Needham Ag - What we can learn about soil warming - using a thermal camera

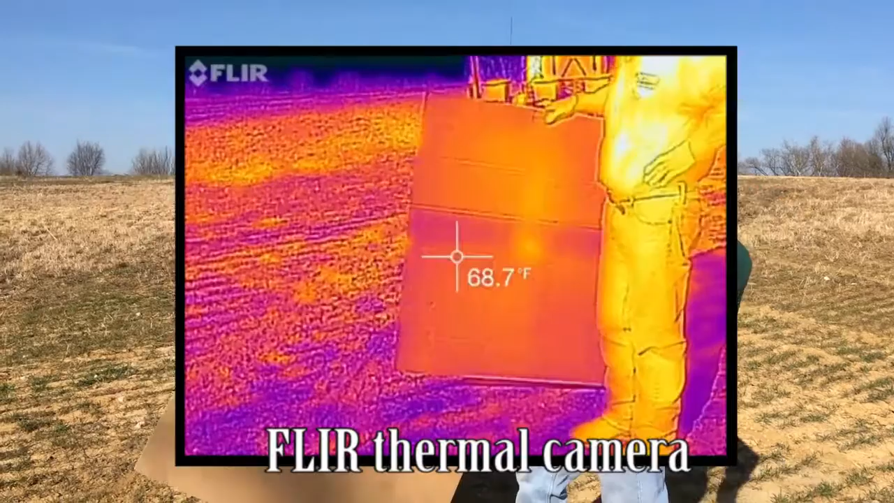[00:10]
On screen: spot 68.7°F
Hi, I'm Phil Needham, it's the 5th of February 2017 and for reasons that will become more apparent in just a moment,
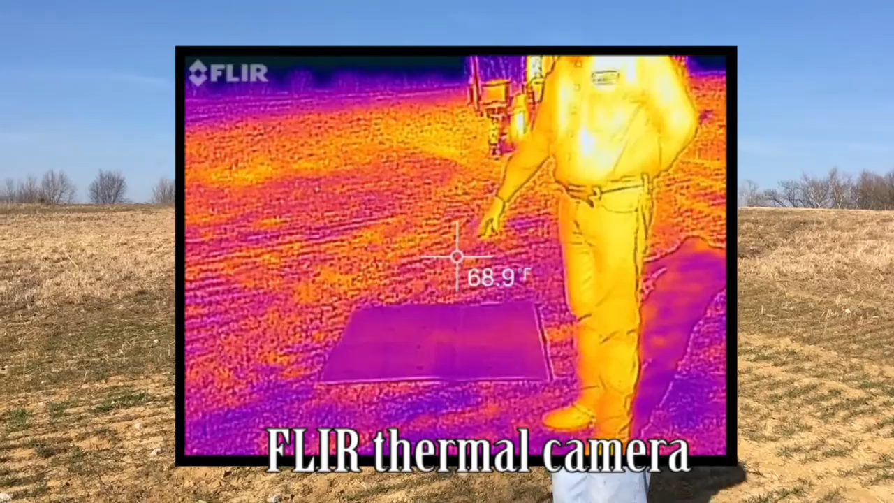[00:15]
On screen: spot 68.9°F
I've laid a square of cardboard on the soil surface that's approximately three foot by four foot in area.
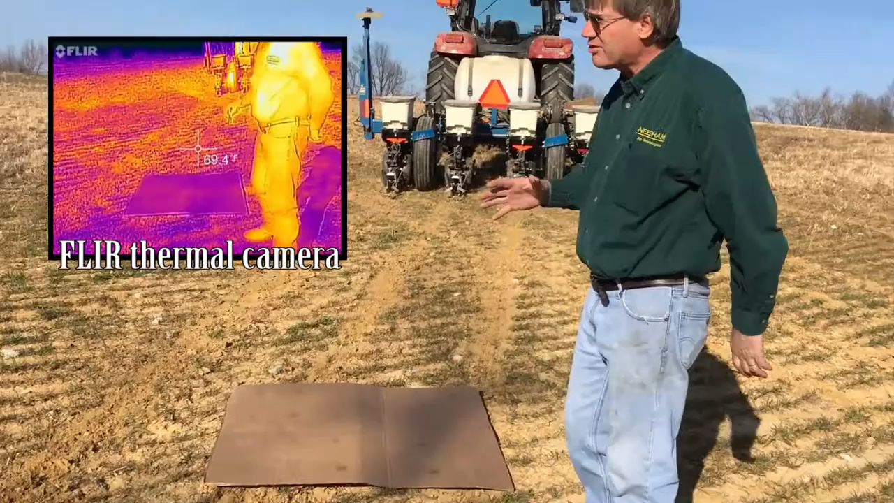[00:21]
So going back to what we're doing here on just a small area that was bare ground last fall, we planted wheat on it just for cover, we do some test plots in this area, just a small area to do some observations generally and approximately one hour ago we made a pass with the four row plot planter, it's a four row 3000 series planter with Martin row cleaners on the front, floating row cleaners, we made a pass at this angle one
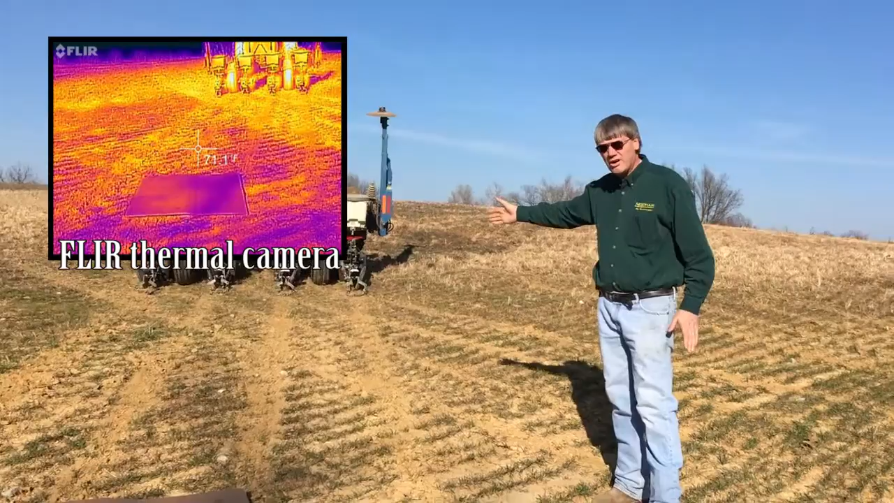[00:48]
hour ago and you can already see there's some yellow strips within this
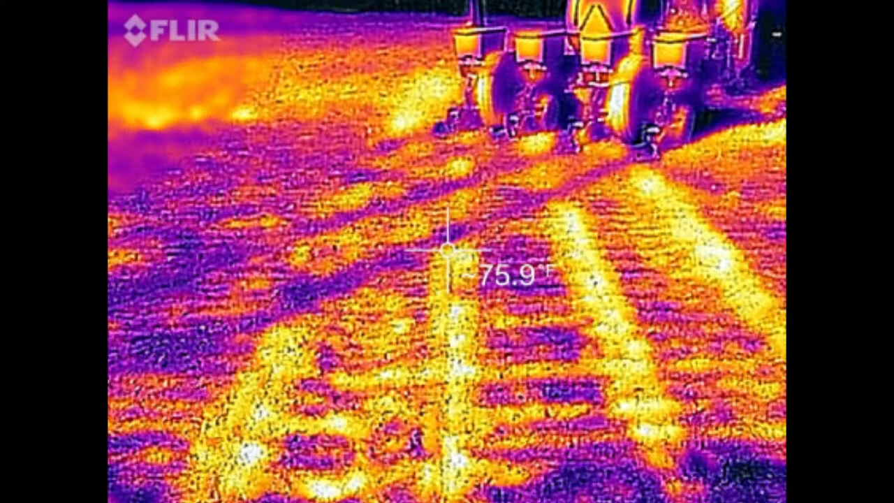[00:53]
On screen: spot 75.9°F
image showing where the planter ran and the effect that just gently scratching the soil surface has had on soil warming.
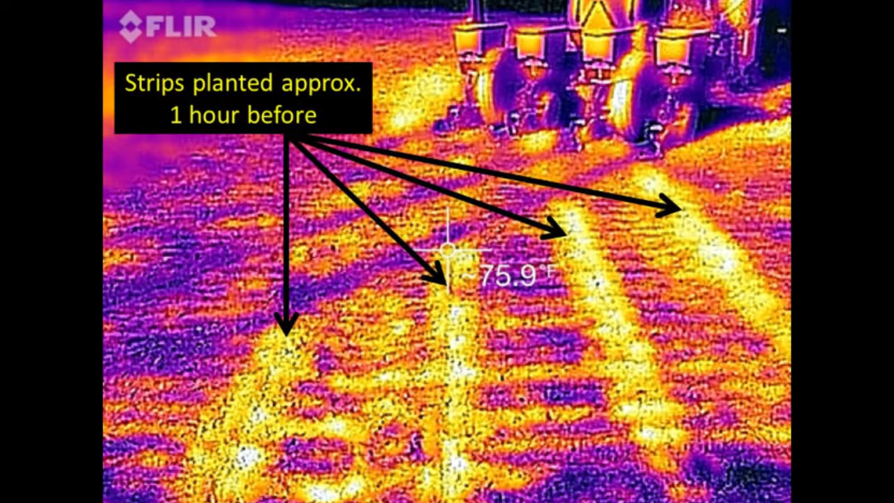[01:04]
Using a soil thermometer we found that soil temperatures are approximately seven degrees warmer where we lightly scratched the soil surface compared to soil that was undisturbed.
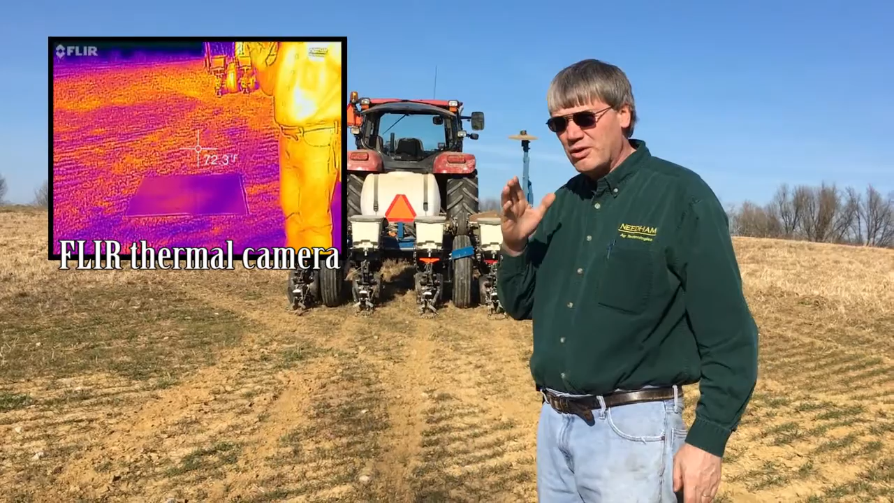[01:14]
So within one hour the soil has warmed at seed depth seven degrees at approximately one and a half inches depth within an hour. So the effect of the sun and today's not super warm, it's about 55 degrees but the sun is out beaming down from that angle and we're absolutely amazed how fast the sun actually warms the soil. In fact we've been doing tests like this before and we've actually seen a big cloud come in front of the sun and just the shading effect over the period of maybe 30 seconds or a minute already has an impact on soil cooling and that's what we're simulating here with this piece of cardboard.
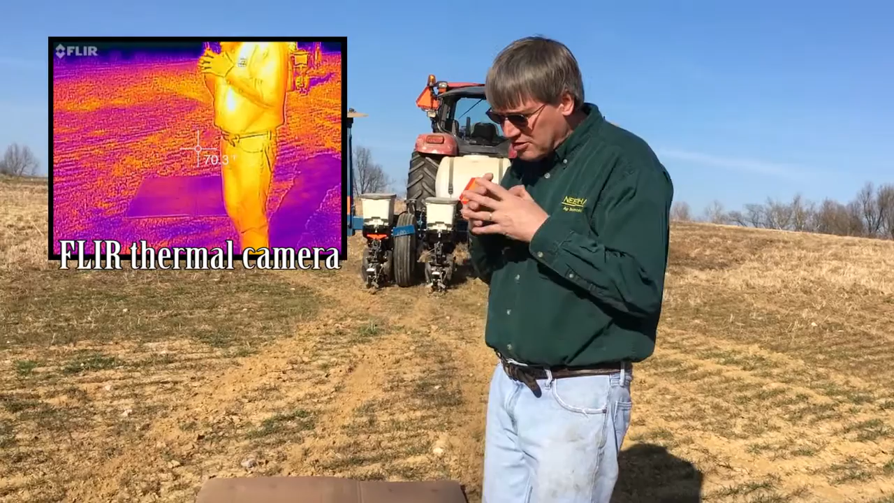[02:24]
specific requirement of water heat requirement of water to warm it up is obviously much higher than than bare soil or drier soil so a lot of factors involved so let's
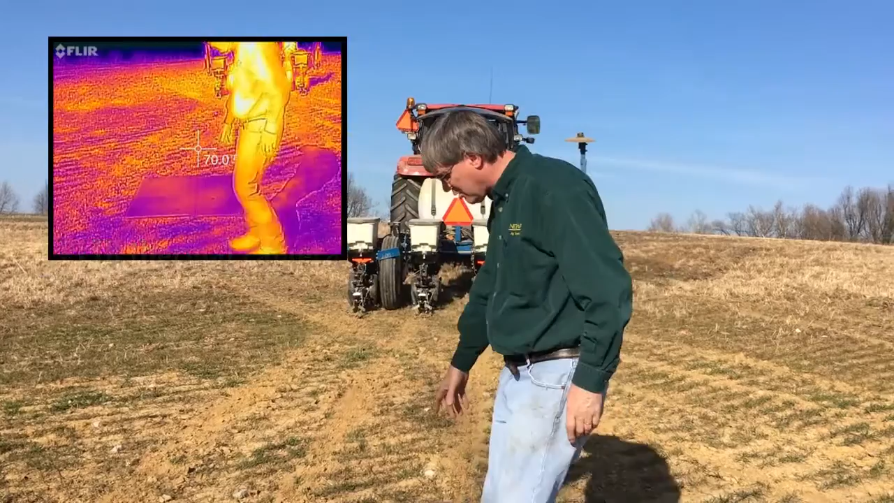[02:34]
go ahead and raise up the cardboard and you should see a clearly defined square
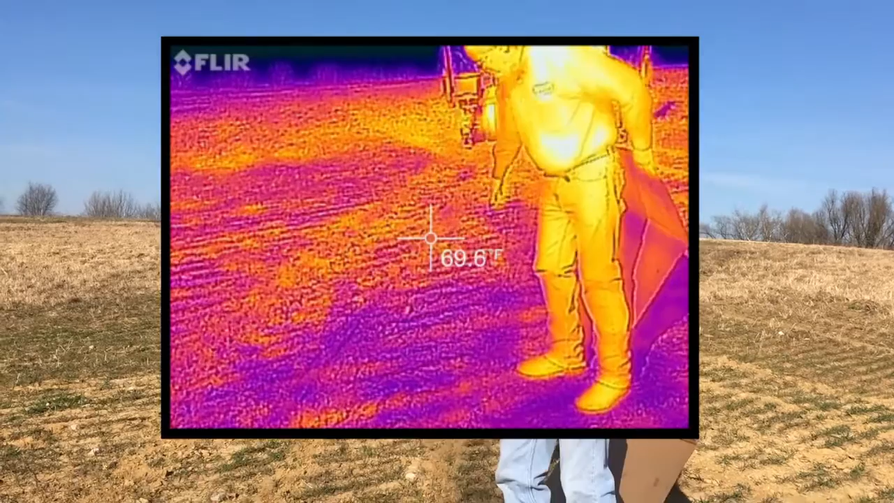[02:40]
On screen: spot 69.6°F
that shows exactly where the ground was was shaded with the cardboard and again if we
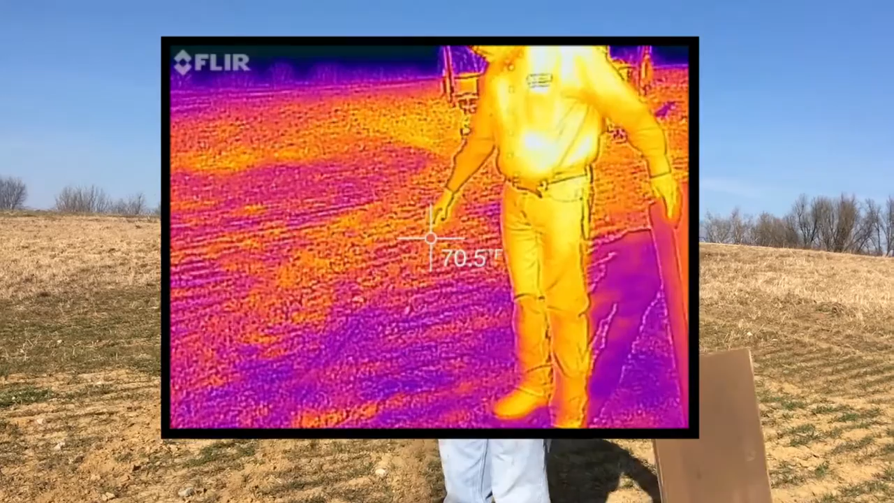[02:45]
On screen: spot 70.5°F
were to stand here maybe five minutes this area would gradually warm back up again and be the same temperature
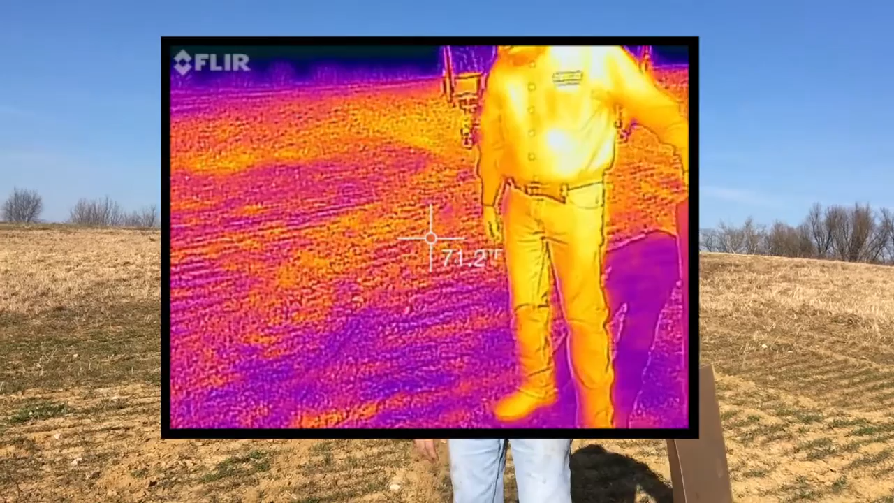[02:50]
On screen: spot 71.2°F
as the soil around it so when we're looking for uniform emergence of all crops especially corn it's really important we start with a uniform soil temperature